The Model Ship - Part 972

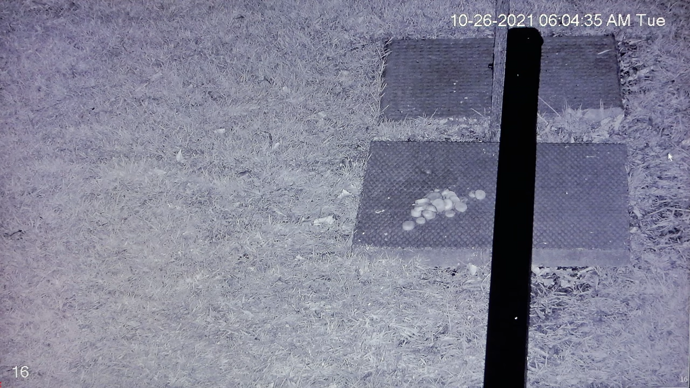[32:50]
I had checked my motion sensor to see if any rabbits had showed up. Well, in my system, I can set, here you can see it in red, if the rabbit sticks his head in the red area,